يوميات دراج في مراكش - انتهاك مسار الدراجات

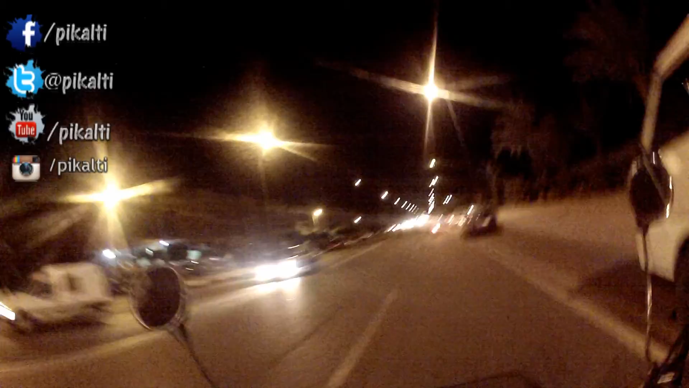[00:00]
هذا مصار خاص بالدراجات في اول الطريق يقولون لك
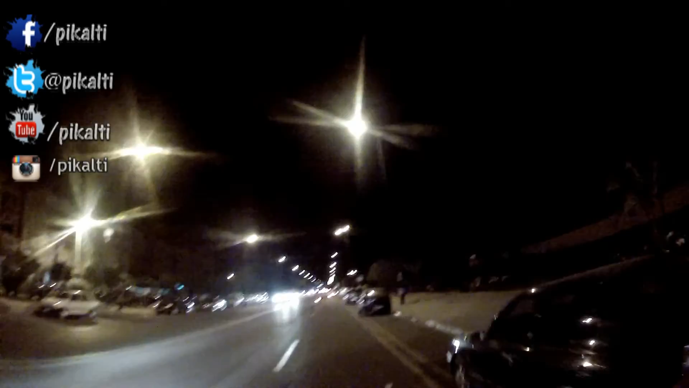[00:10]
لسلامتك التزيم اقصى اليمين على ان تسير فوق مصار الخاص بالدراجات موامر خاص بالدراجات ووقوف الحافلة دباوش خسنتنا على الموامر